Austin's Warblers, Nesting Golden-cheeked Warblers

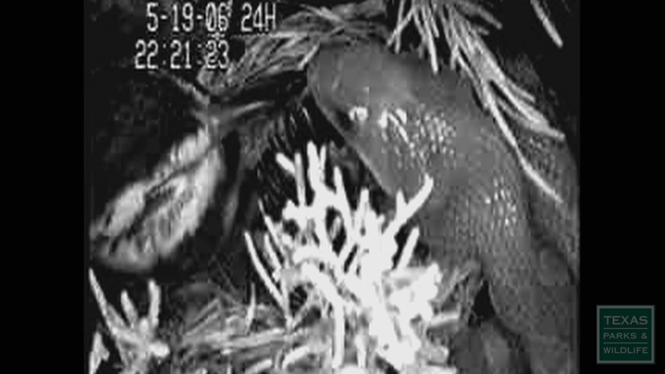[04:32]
One of the warbler's predators is the Texas rat snake.
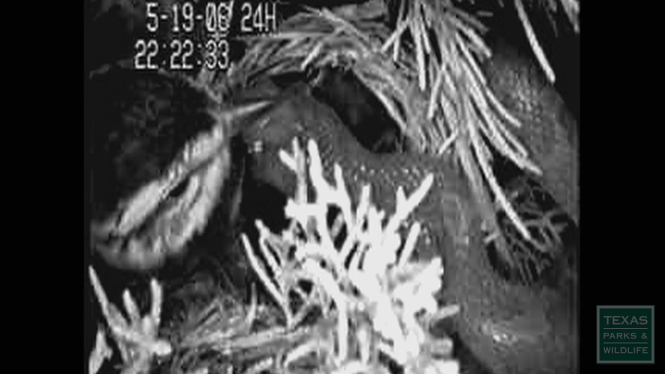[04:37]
You know, we watch these nests from the beginning. We, you know, see them go through the egg-laying process, the nestling process, and many times just before they fledge,